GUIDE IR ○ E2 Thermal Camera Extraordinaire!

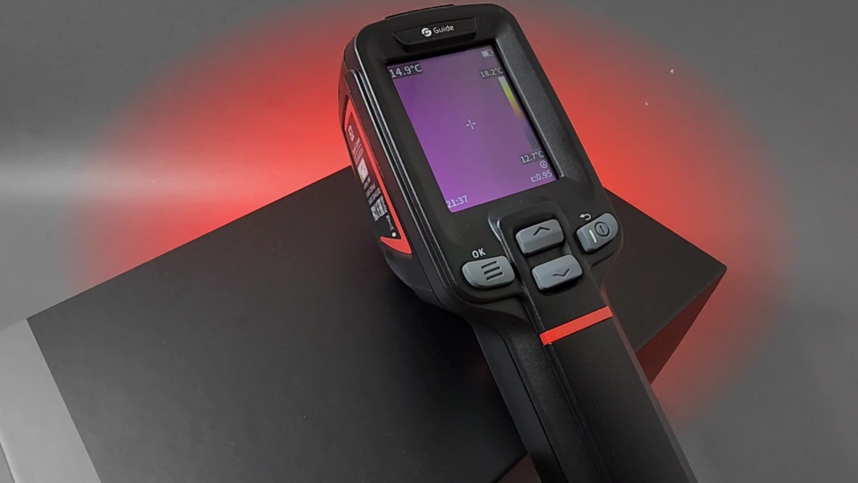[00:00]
On screen: spot 14.9°C, scale top 18.2°C, scale bottom 12.7°C
all new from guide the e2 thermal camera extraordinaire
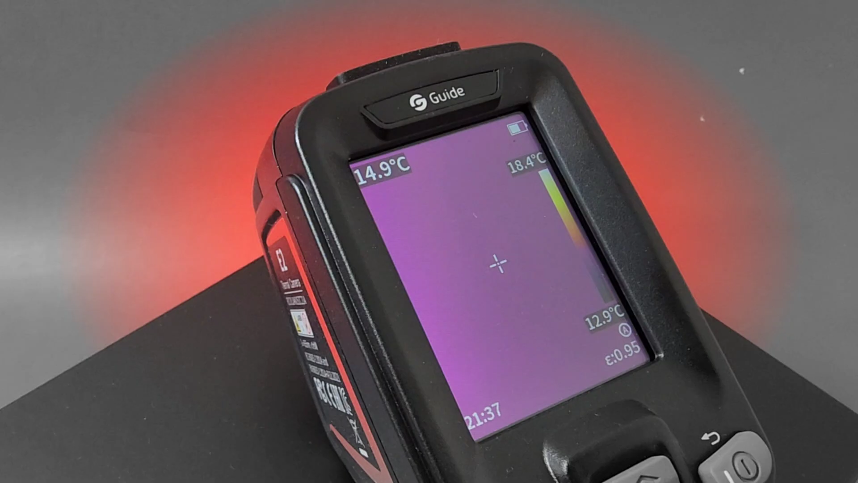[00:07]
On screen: spot 14.9°C, scale top 18.4°C, scale bottom 12.9°C
and a big keep on testing shout out to guide thanks so much for sending the e2 in for this review
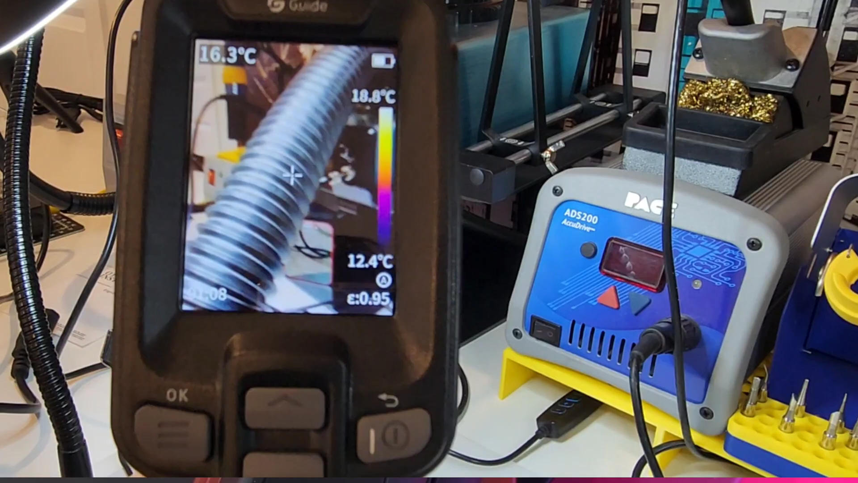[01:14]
On screen: spot 16.3°C, scale bottom 12.4°C
not only that you can use it as a real plane camera two
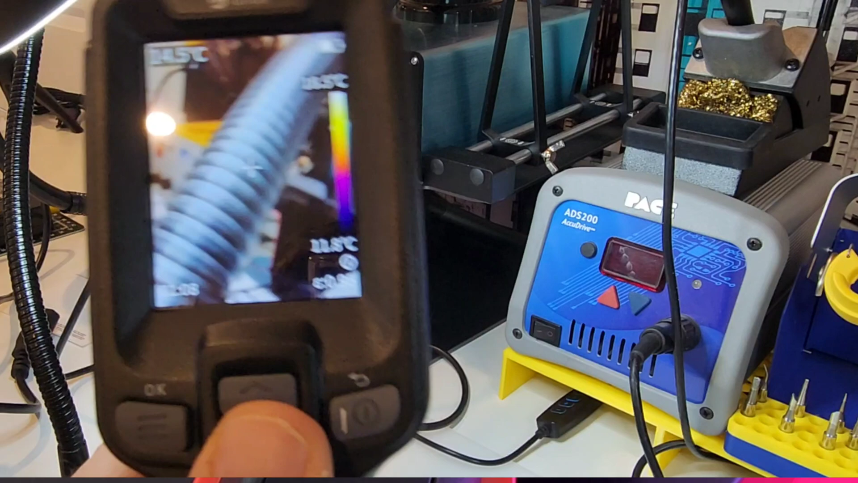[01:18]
megapixel visible light camera has video streaming as well as recording wi-fi and
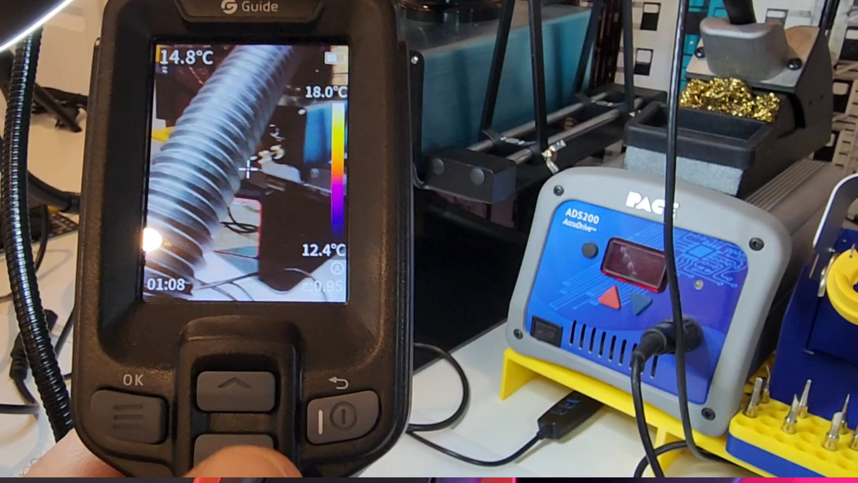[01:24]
On screen: spot 14.8°C, scale top 18.0°C, scale bottom 12.4°C
ota upgrade oh yes the easier well they call it easier e-a-s-i-r series
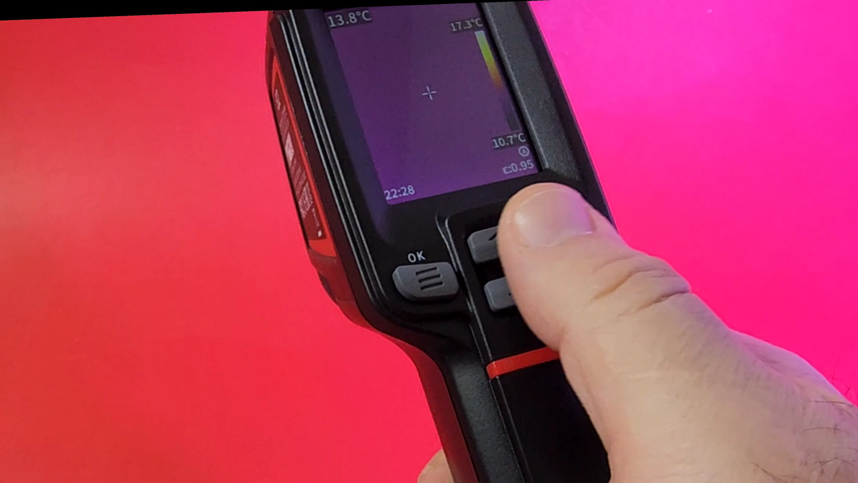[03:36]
fits by hand like a glove there's our trigger right here four soft touch buttons all you need to control your camera easily accessed from the front on the back of course we have our ir sensors
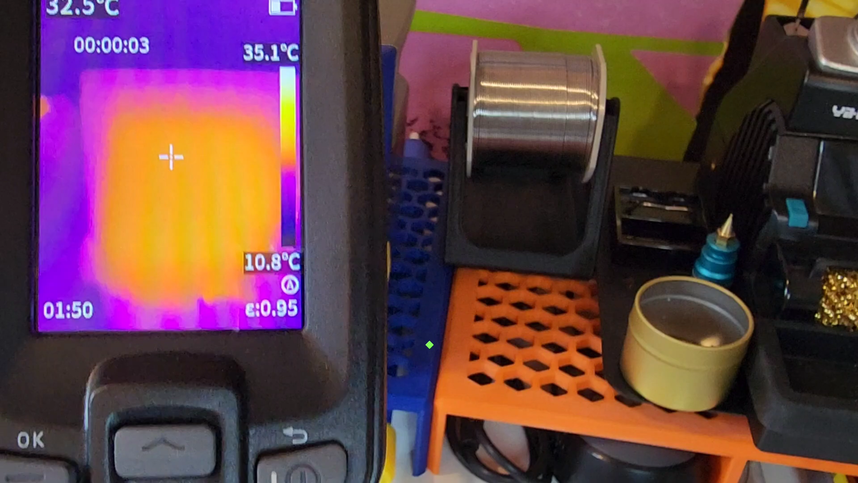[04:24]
On screen: spot 32.5°C, scale top 35.1°C, scale bottom 10.8°C
and it takes you into video recording mode so simple so easy no bumbling fumbling
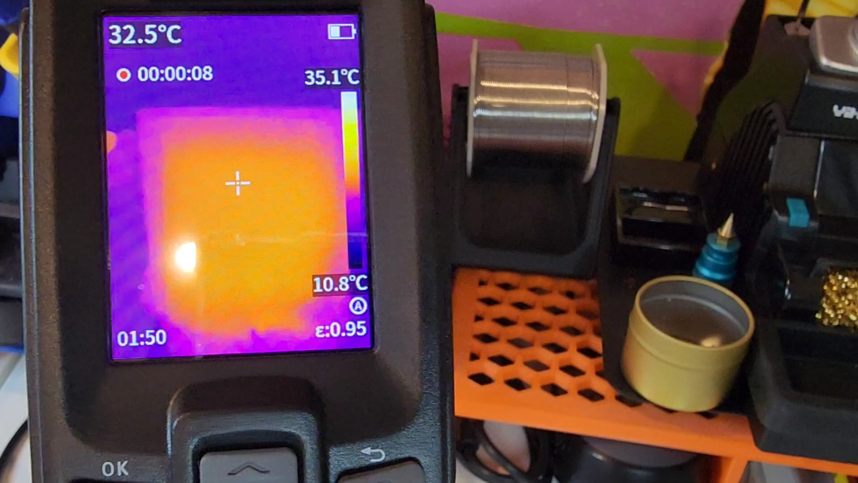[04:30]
On screen: spot 32.5°C, scale top 35.1°C, scale bottom 10.8°C
look at that looking at a soldering station right now it's been on for a while and look at that heat of
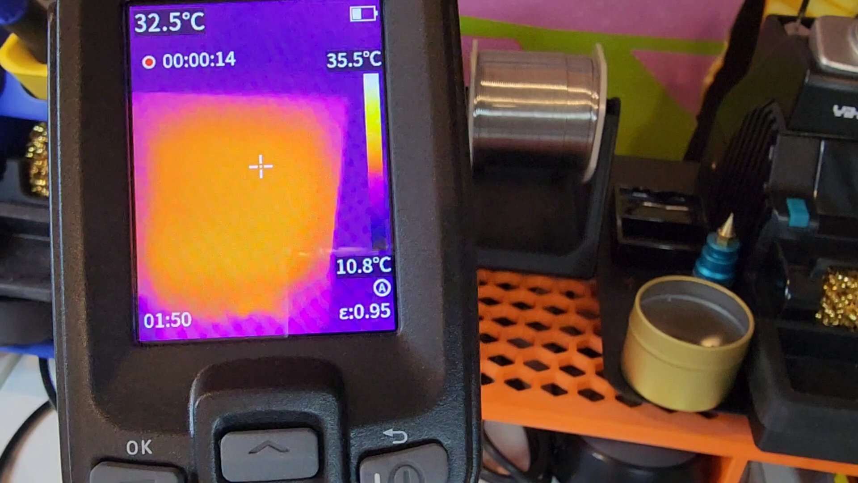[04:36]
On screen: spot 32.5°C, scale top 35.5°C, scale bottom 10.8°C
course white is hot so i just saved the video by hitting the trigger one more time go into gallery mode
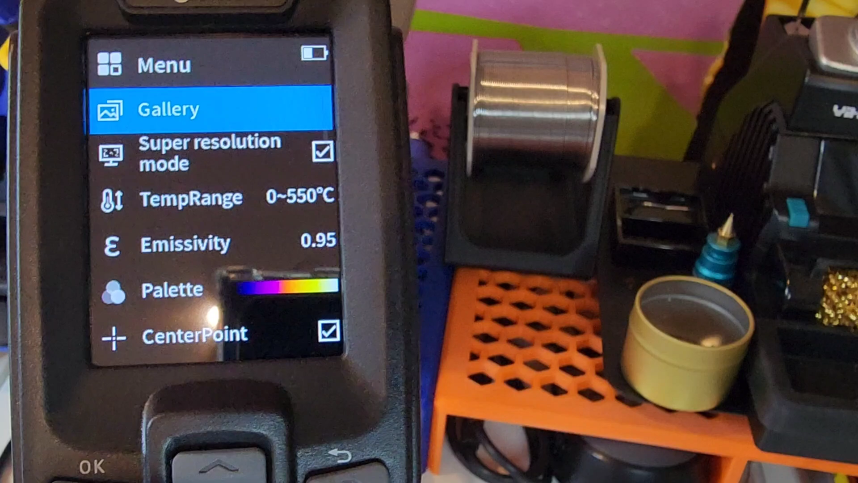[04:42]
view videos bada boom bada bing press play and
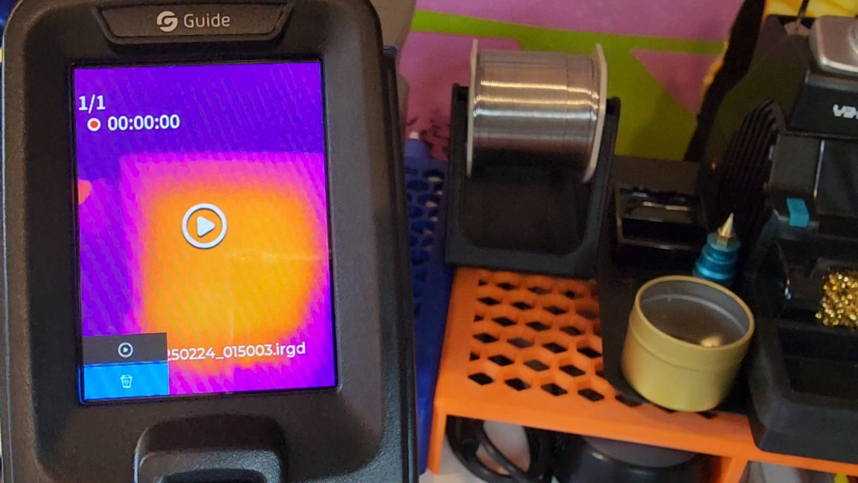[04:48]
there is your video instant gratification i'm telling you so simple so simple
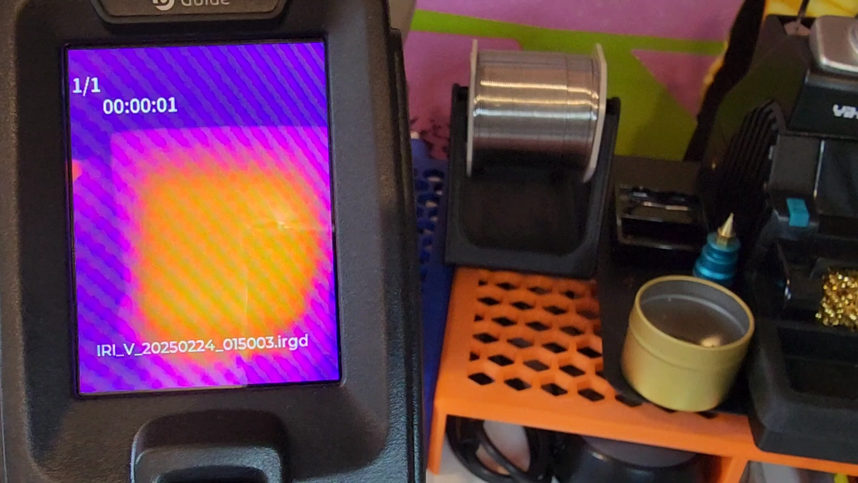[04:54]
awesome
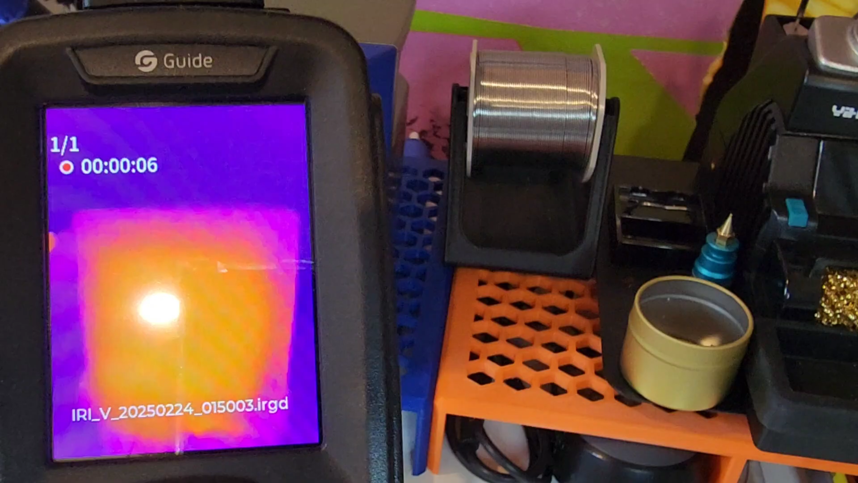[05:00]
e2 has a bevy of manual operations really accessible just by using one finger